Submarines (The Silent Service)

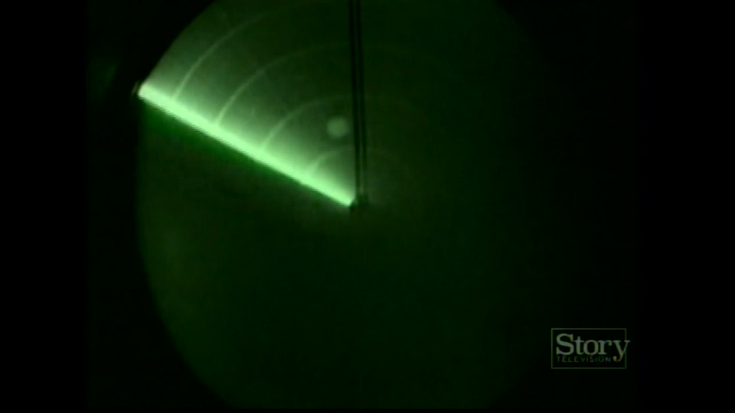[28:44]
With electronic beams scanning the darkness for miles ahead, captains took to running on the surface at night.